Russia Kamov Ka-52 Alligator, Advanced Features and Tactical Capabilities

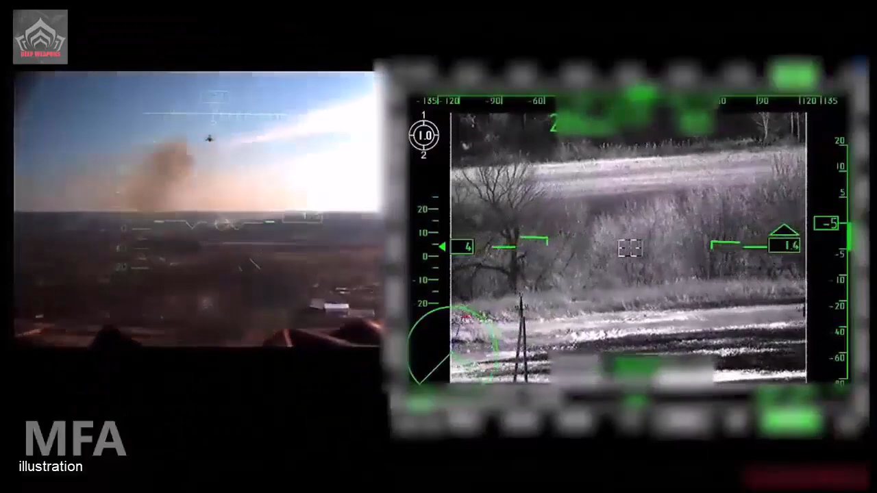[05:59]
The Ka-52 is armed with advanced targeting systems, including thermal imaging and night vision devices.